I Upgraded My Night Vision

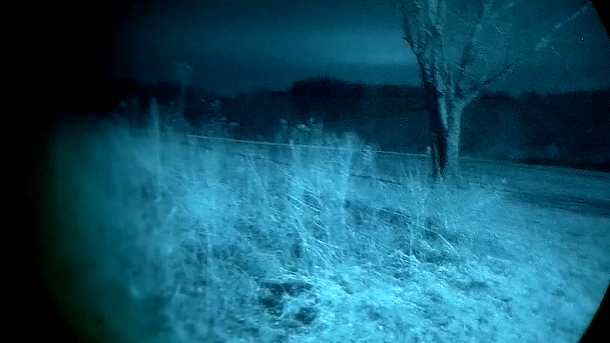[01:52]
the focus depth for whatever you're using it for and that is basically where you can work everything
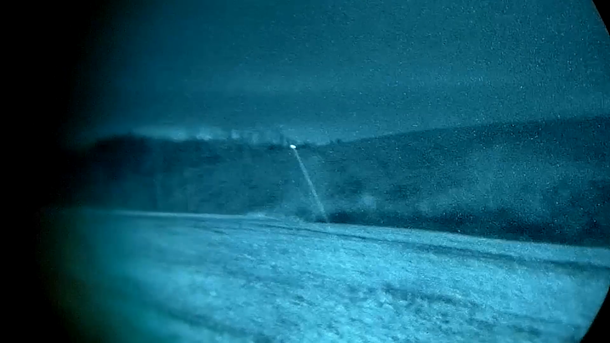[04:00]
see basically individual branches on that tree definitely individual branches on that tree and I've got all this right however if I look down I
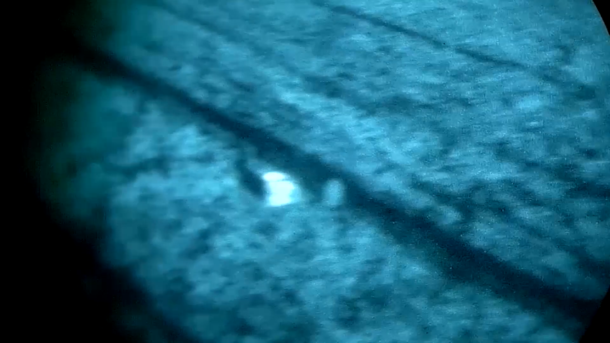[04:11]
I've got my coffee mug sitting there I can't see that at all you know I I know what it says I but I can't read it now if I
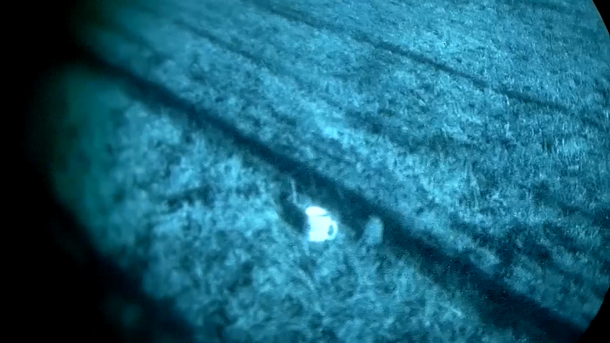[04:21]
throw the focus ring I'll look back up here and I want you to pay attention to this tree or that tree turn that off throw the focus ring and I lose a fair amount of that it's it's not bad but I can tell there's a tree there but I definitely lose some of this there's a lot of that you can see some of this but I definitely lose all that as well now
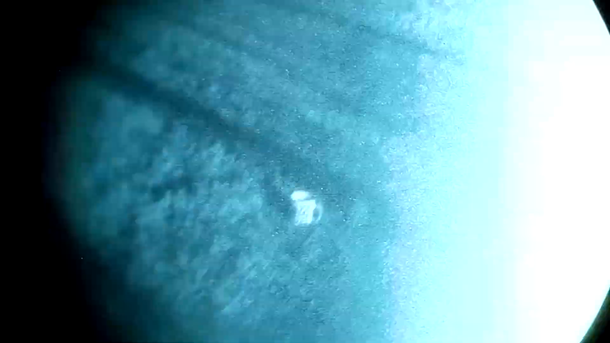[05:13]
completely different we are back lit a little bit because there's a big light pull like way back there you can see that there's a lot of of
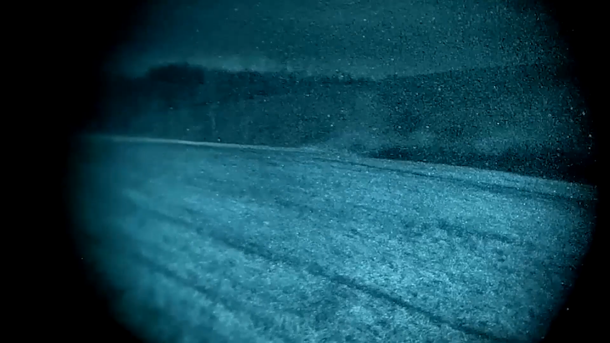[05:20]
dial down from that that window so now I've switched to a smaller aperture just to see how this affects the thing this is not the smallest one but this is the next two smallest one so you can see that the hill out there is in focus and if I could this cover I can't really see that at all I mean it's pretty dark
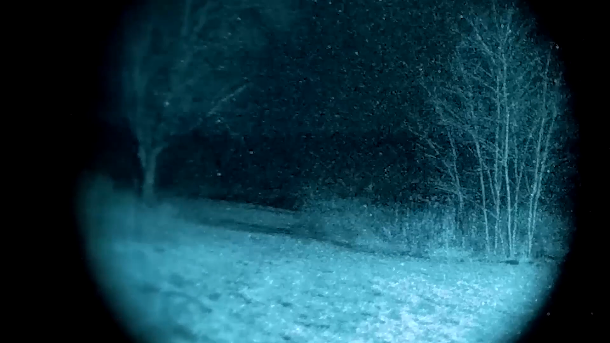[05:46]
however I take a step back here that
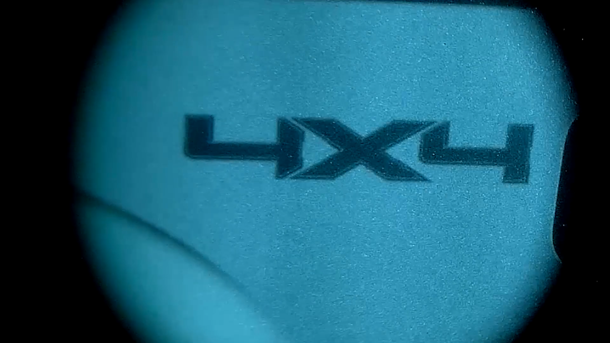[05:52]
is in focus a couple feet away but
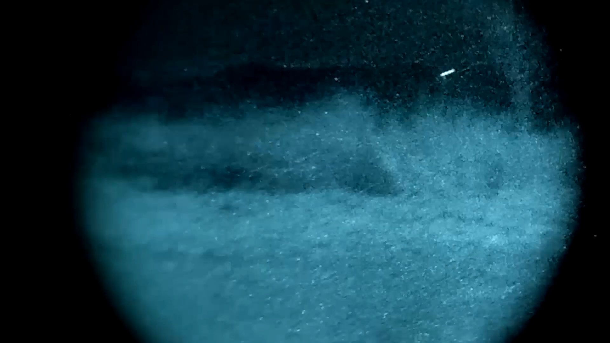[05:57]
I really can't see any of that but if I were to throw this yeah no chance
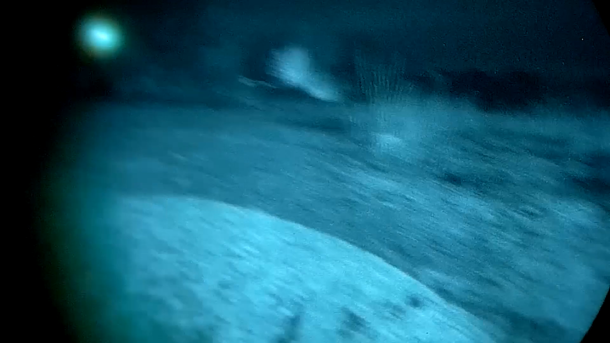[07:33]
that's what we're sticking with focus rings keeping the keeping the smallest aperture